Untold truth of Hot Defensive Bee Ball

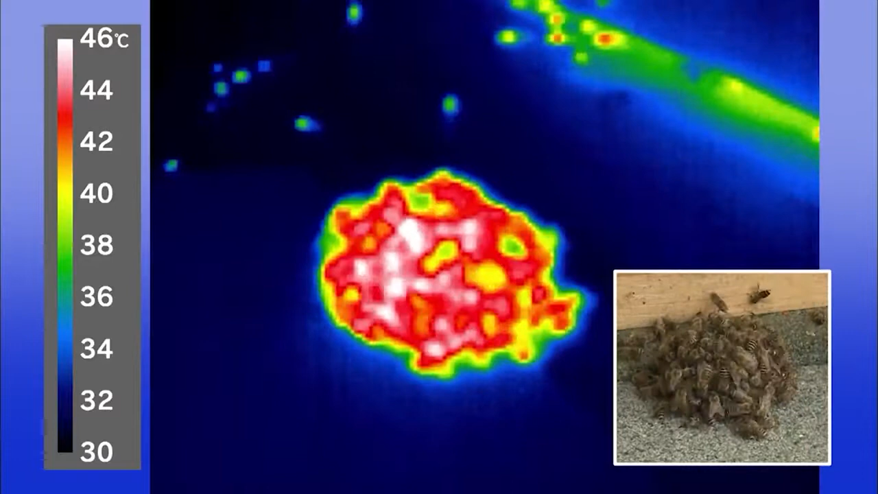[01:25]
On screen: scale top 46°C
The surface of the bee ball is 46 degrees Celsius.